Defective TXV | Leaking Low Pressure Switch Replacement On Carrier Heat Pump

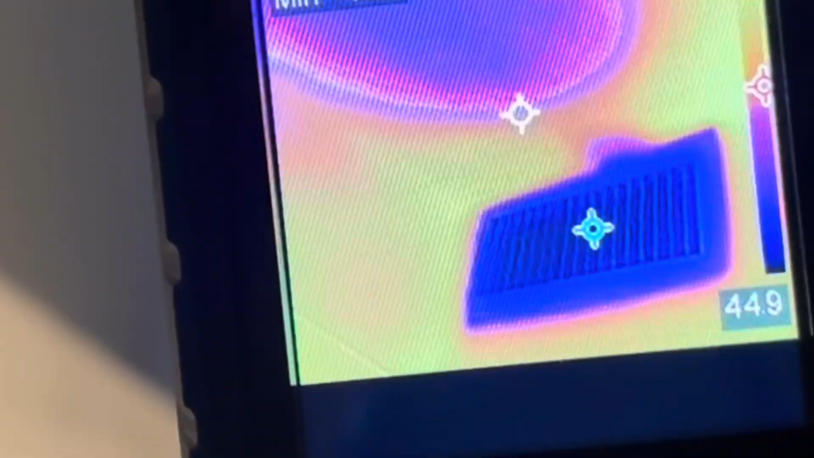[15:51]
44 degree air. Nice. With a 70 degree return.
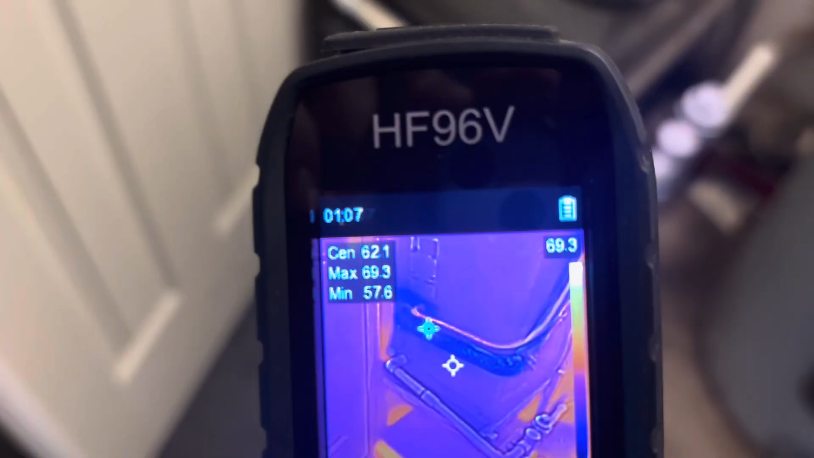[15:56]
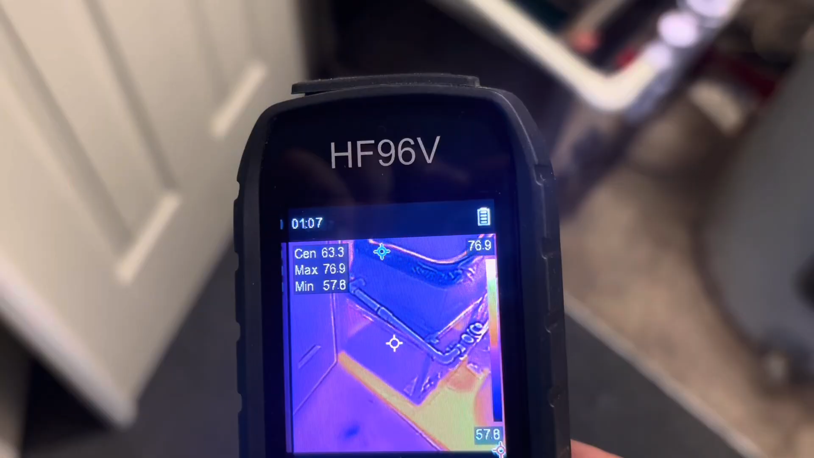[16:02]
And we'll call it a 64 degree return so we've got a 20 degree split.